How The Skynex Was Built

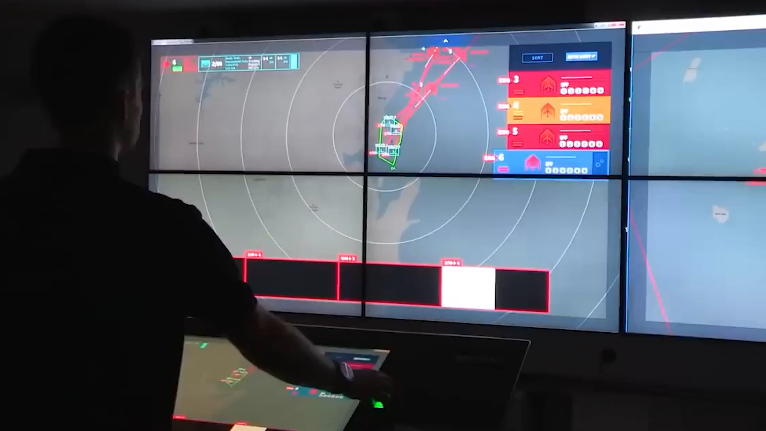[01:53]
To orchestrate this formidable battery, a command post equipped with the Erlikon Skymaster Information and Control System takes the helm.